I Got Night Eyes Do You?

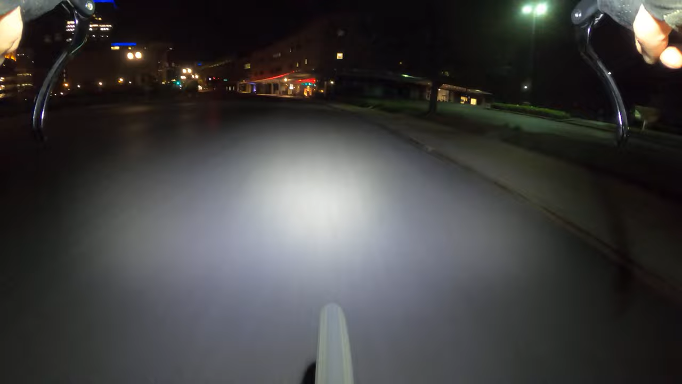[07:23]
so here we got a flash in red which means we gotta stop why do we gotta stop let's get over there there's nobody here it's just me and the birds and the bike
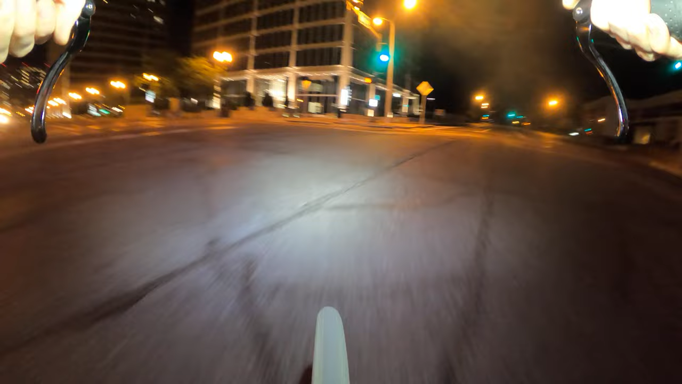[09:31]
i'm seeing a few more cars now that i'm in the downtown area not many though it's pretty quiet stuff i think it's uh Wednesday middle of the week Wednesday can you believe it i can't believe it